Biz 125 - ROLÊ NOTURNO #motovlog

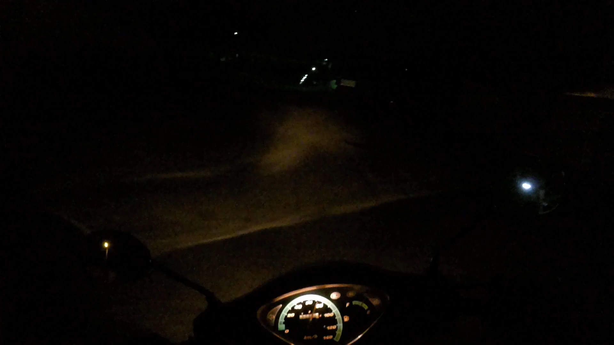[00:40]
Bisono só na mão, viu véi, a gente lembra da pilotagem do Xelão, pena que o motor não vai, mas é isso aí, fala galera, fala rapaziada, como é que vocês estão Beleza, mais um vídeozão, conhecendo, esqueci o lixo lá em casa,
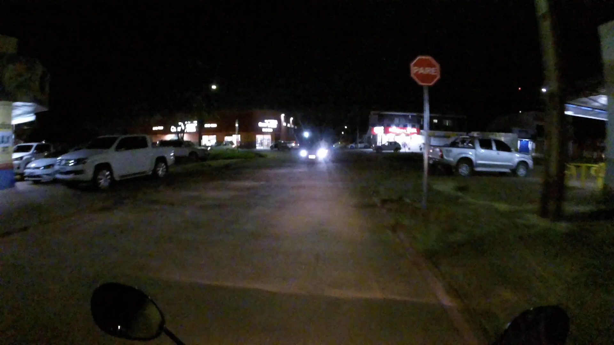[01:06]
era pra trazer o lixo aqui na mão pra poder jogar, esqueci,
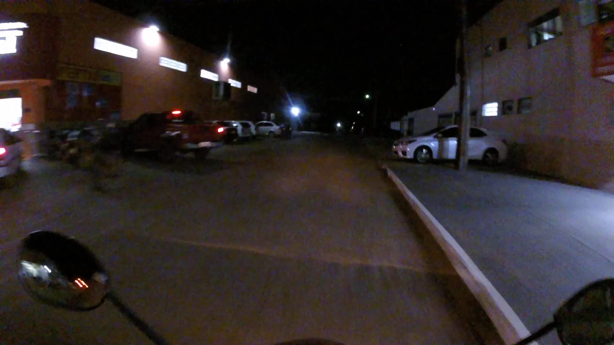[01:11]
vi uma viatura passando ali, mas tem problema não Cara, aqui é a cidade do quebra-mola, aqui tem quebra-mola a cada centímetro, aqui tem um quebra-mola, puta merda Aqui reina, você quer ver de carro aqui que beleza, é primeira segunda, é primeira segunda,
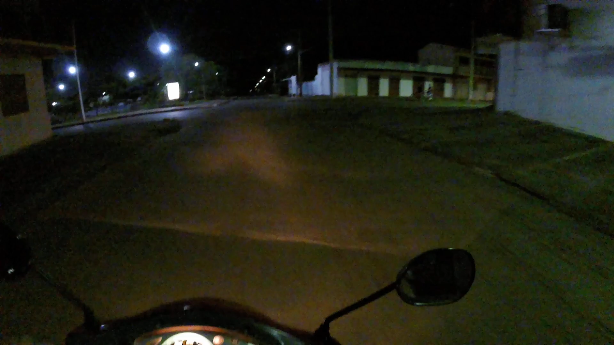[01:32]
uma bela de uma bosta Tô um pouco fraco na pilotagem ainda, toda hora eu caço a embreagem aqui pra fazer uma curvinha, fazer uma coisa e eu não lembro da embreagem,
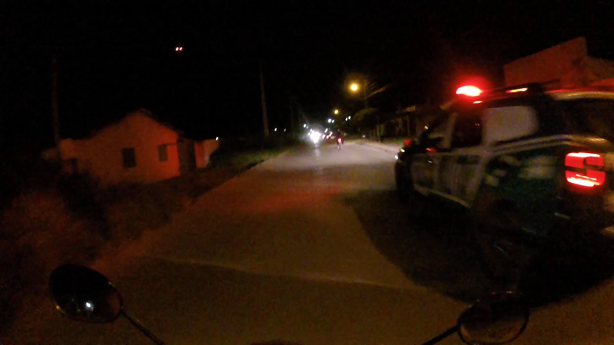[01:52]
que não tem embreagem, embreagem da bis é no pé,
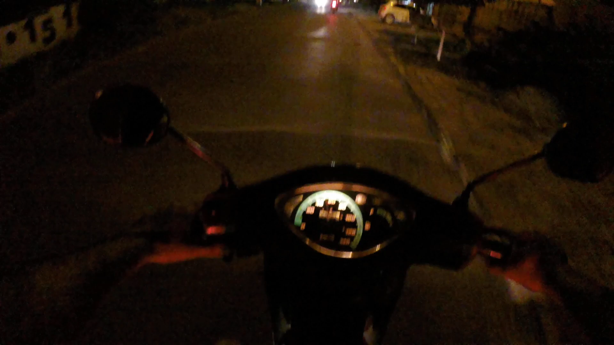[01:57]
a gente controla no pé, é duro é controlar isso no pé né véi Eu vou ali finalizar mais um serviço, são três turnos né véi, tem que realizar a última parte aqui E hoje a gente encerra rapidinho aqui, coisa básica, a galera fica aqui o tempo todo mano